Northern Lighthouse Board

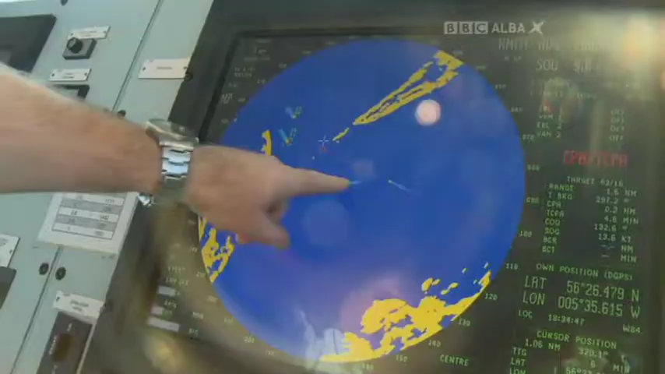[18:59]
We're here, the Karushk is coming here, the Hebridean princess, and the Isle of Merlin.
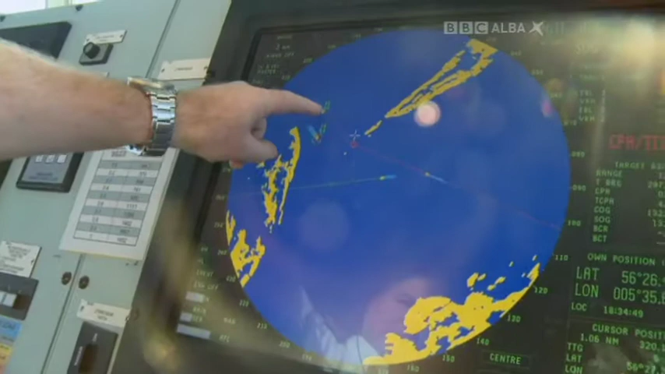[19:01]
We're all converging on the very same narrow spot all at the same time.
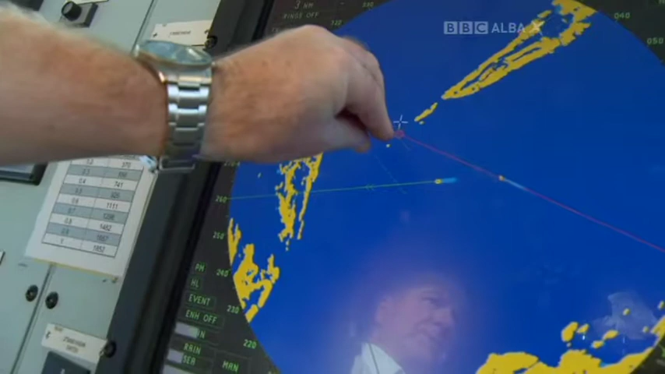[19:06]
Aye. I'll just give him a quick call just to make sure.